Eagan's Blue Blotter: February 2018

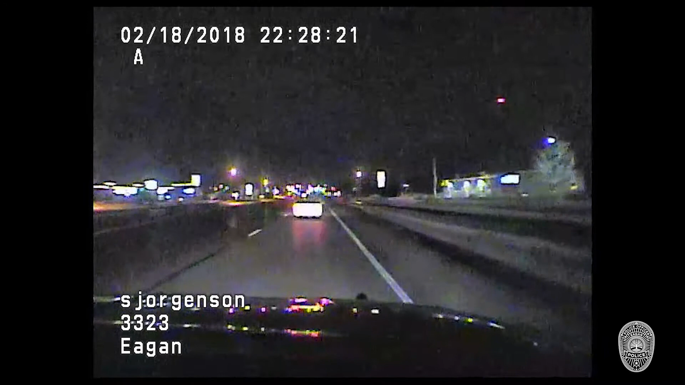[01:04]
On February 18th, Officer Jorgensen stopped a car for expired registration. The officer asked the drivers for license and proof of insurance.